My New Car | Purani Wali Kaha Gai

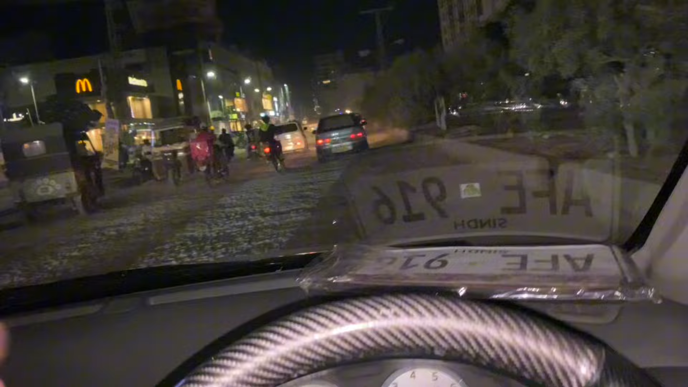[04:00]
ابھی آٹو بان پہ پہ پہنچے ہیں جہاں پہ بھائی یہاں کچھرے کا گھڑے اور روڈوں کی دجیا ہوڑی بھی ہیں